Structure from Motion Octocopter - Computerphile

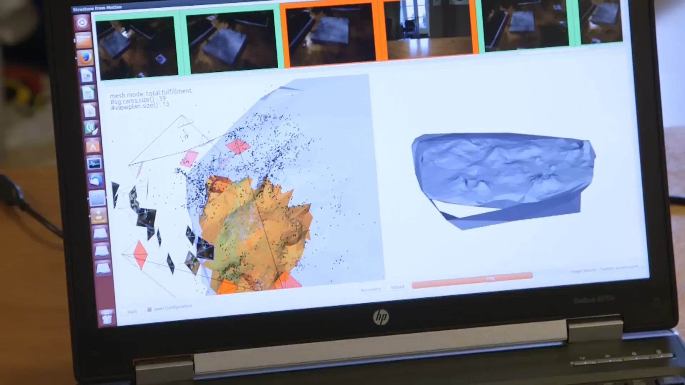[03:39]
Normally you can then just click start and then it would go around and move and take these images for you.